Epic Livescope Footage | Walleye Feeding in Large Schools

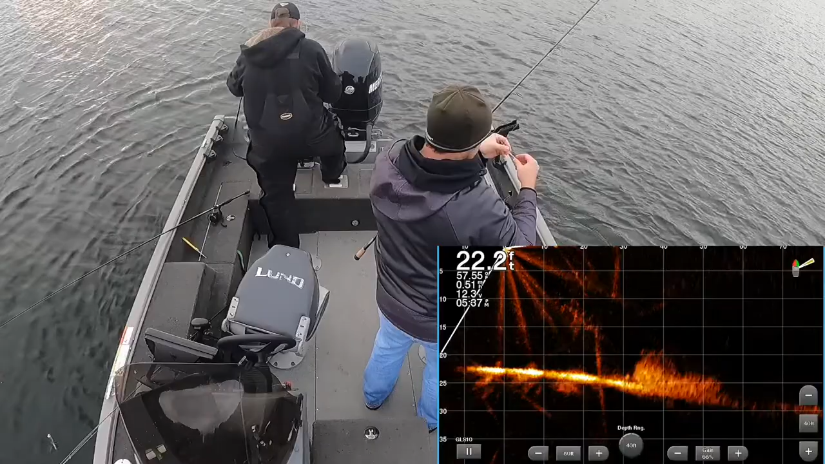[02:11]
I shot him. I shouldn't have reeled them. There was one right on my bait. Look at that. That is insane. They're right there. Oh, boy. Oh, boy. Oh, boy. I'd reel in fast and drop right on top of them. Reel in about half of that.
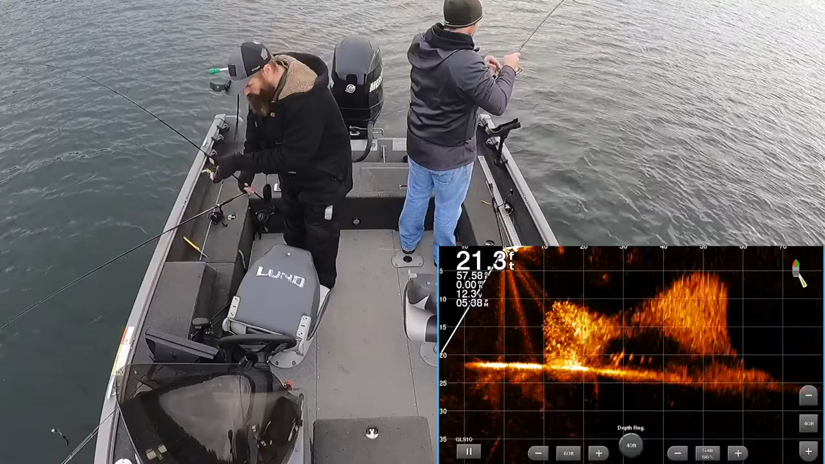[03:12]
Oh, boy. Nice. Big walleye. Look at that. Oh, boy. That ain't sulless. No problem. They are feeding. Oh, boy. Hastings
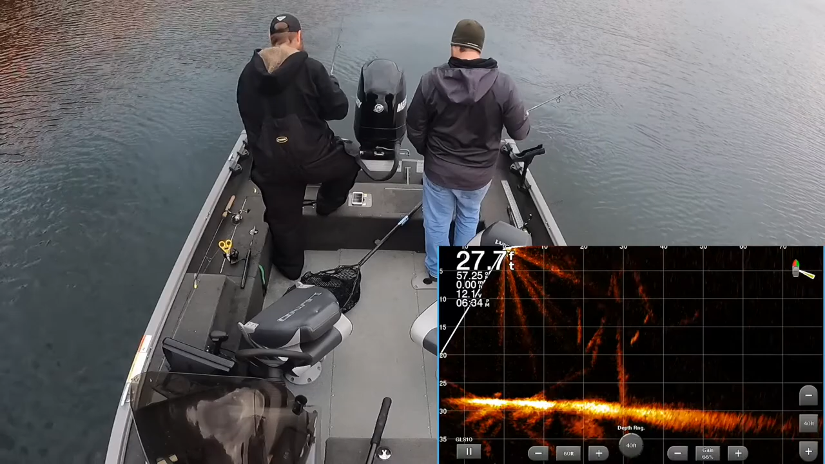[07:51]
On screen: depth 27.7 ft
Just the side. Oh, it's coming up for it. Oh, he's going to hit it all day. Oh, there's one on the other. That one's going to hit it.
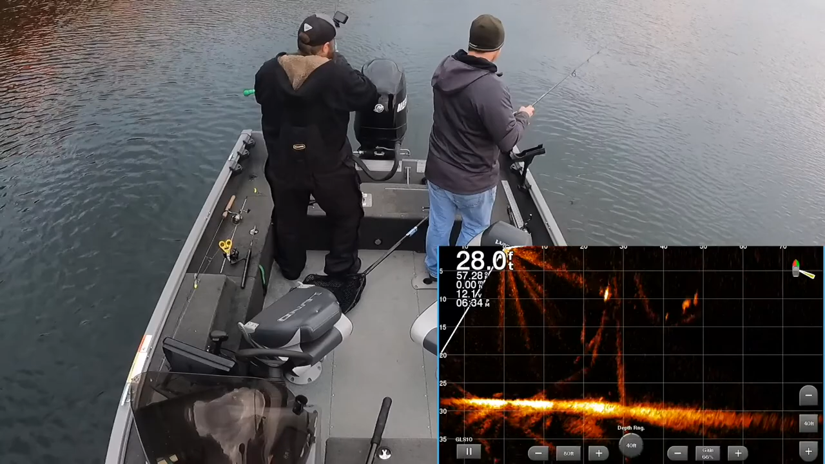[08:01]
On screen: depth 28.0 ft
Neat. That's a bass. That's a big bass. Get the net. Walking. He's not as big as I thought he was. That's a big bass, though. Look at him. That's a big bass. That's a big bass. On the swimmy beat.